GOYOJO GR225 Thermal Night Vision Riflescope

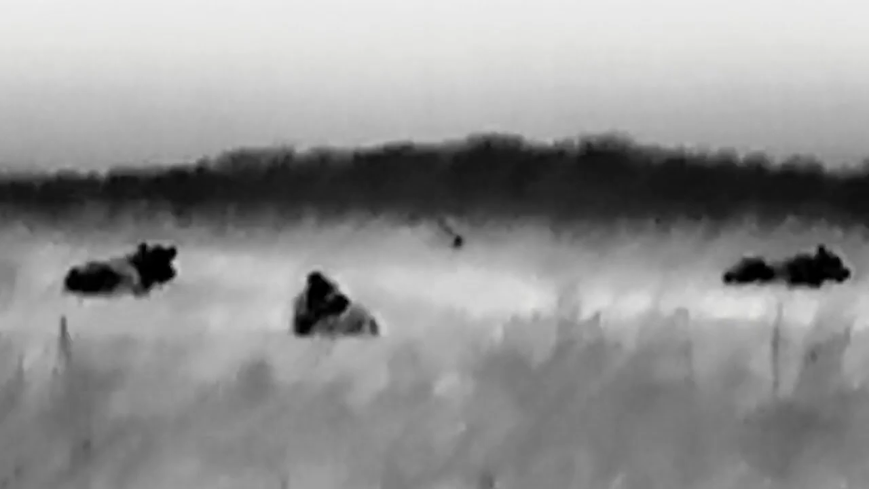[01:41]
Now these cows are anywhere from 75 to 150 yards away. Depends on which ones you're looking at there. And then you can see I'll go ahead and switch through the modes here on it. Now I do wish it did record audio through it, but it does not.
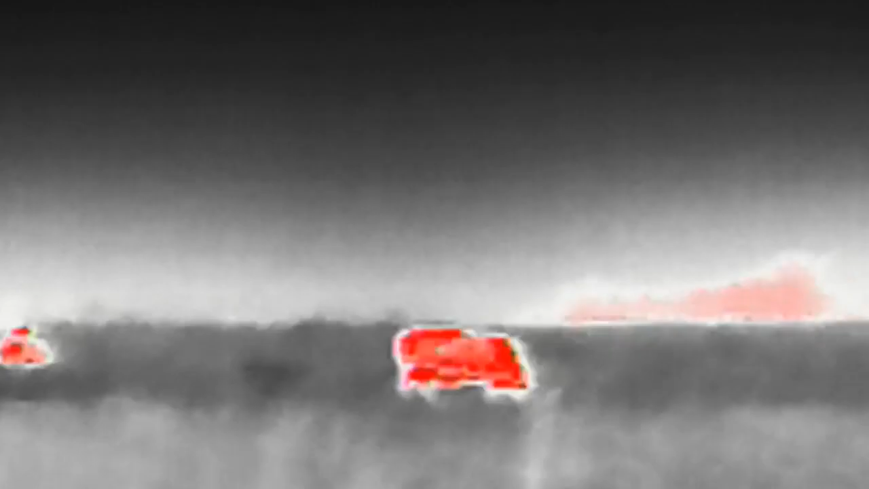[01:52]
So that would be kind of neat to have the audio recording. But other than that, it works really well.
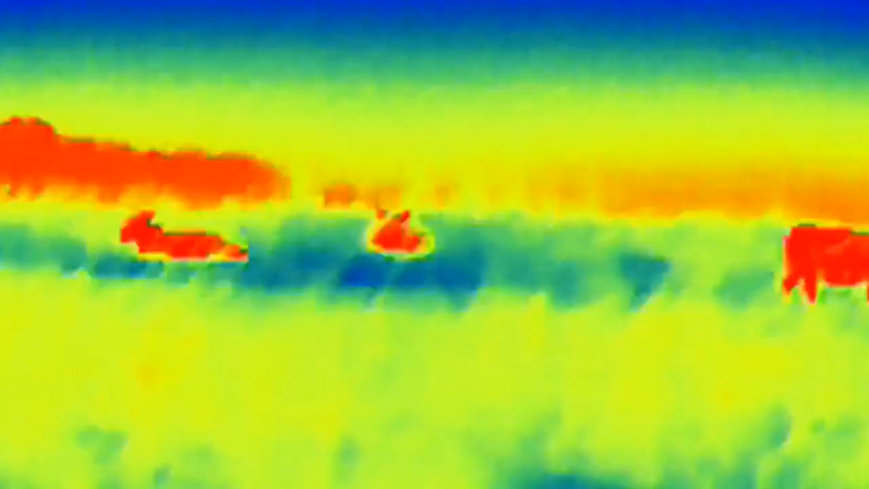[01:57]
You can turn your crosshair on or off. So whether you want to use it just as a monocular, or if you want to mount on a rifle and have a rifle scope,
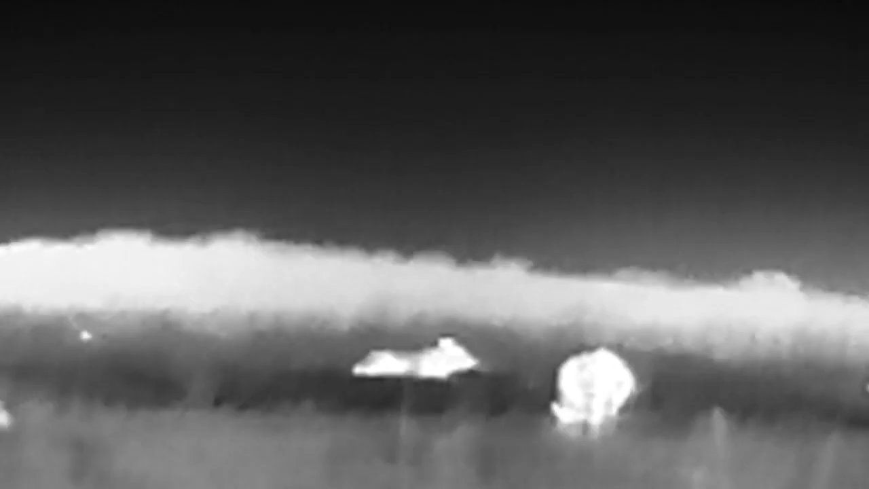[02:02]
so you can turn that crosshair on and off however you want to do it. It's pretty neat though.
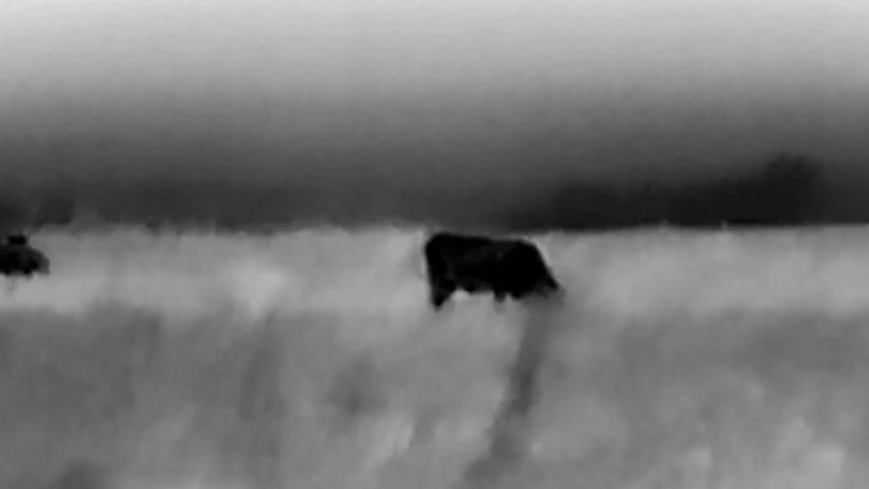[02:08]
Pretty nice little scope. Like I said, for the cost of clarity really did impress me.
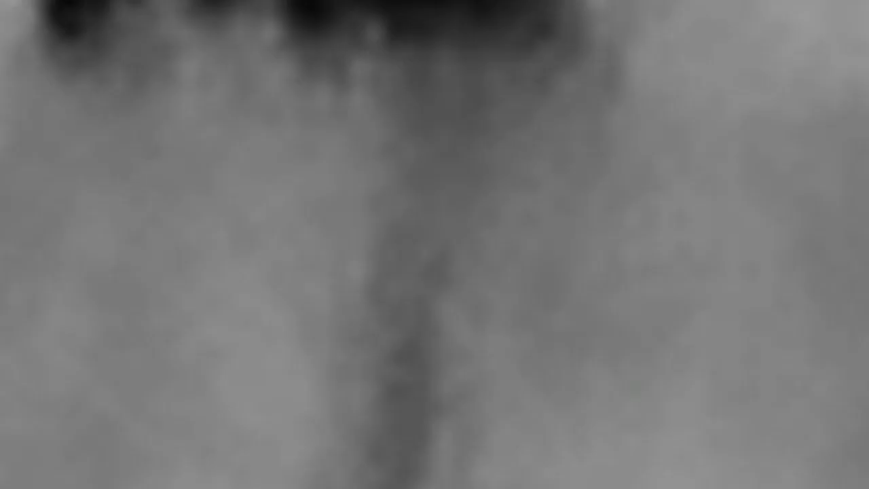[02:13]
I think it looks the best on black hot or white hot. Either one of those has the best clarity.
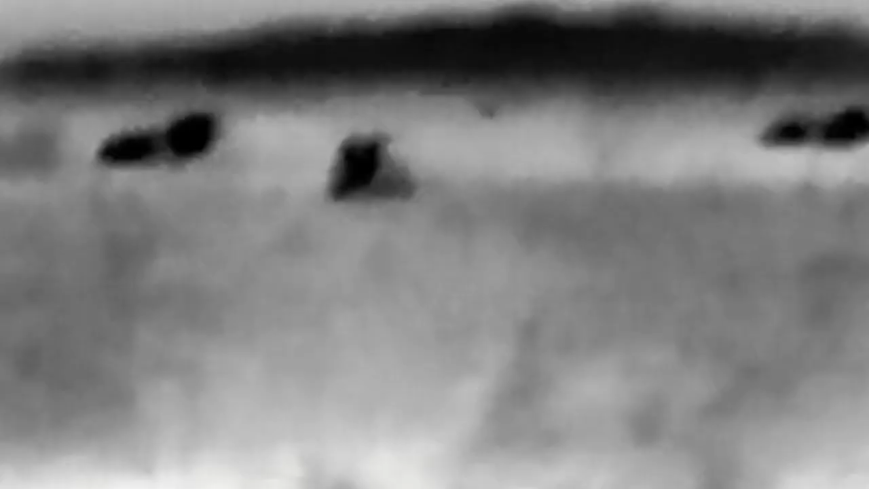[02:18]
When you go to the tip of the red iron or the glimmer, the green, whatever, it kind of does get a little bit fuzzier. But the black hot and the white hot are super clear. You can easily make out what kind of animal it is. So if you're doing some hog hunting or nighttime predator hunting, anything like that, you're gonna be able to make that out just fine with this at a pretty good distance. I mean easily 100, 150 yards will be no trouble with this scope. Now it does also include a wall charger for your batteries. You can plug it in and snap it into that.